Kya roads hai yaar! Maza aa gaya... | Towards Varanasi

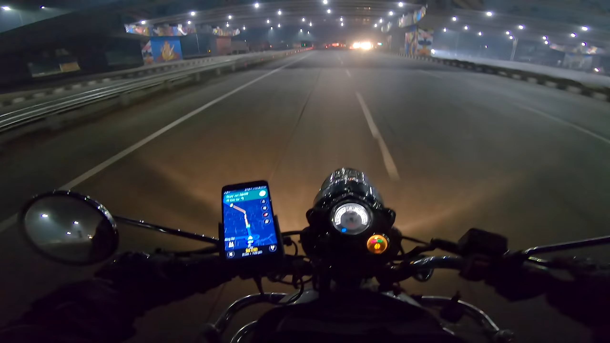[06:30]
Varanasi, and I'm seriously very excited to visit this city. तो यहाँ पे तो येलो दिखा रहा है एंड 35 मिनट्स में लग जाएगा हमें बस 21 किलोमीटर जाने में। फ्यू मिनट्स बिफोर वी जस्ट क्रॉस KIT, तो ये शायद आउटर होगा। हर हर महादेव, हर हर महादेव, हर हर महादेव। तो रोड्स यहाँ के यार क्या कहने, क्या कहने। सो धनबाद इज अराउंड 400 किलोमीटर्स फ्रॉम बनारस, एंड आसनसोल विल बी 450 और सो फ्रॉम बनारस।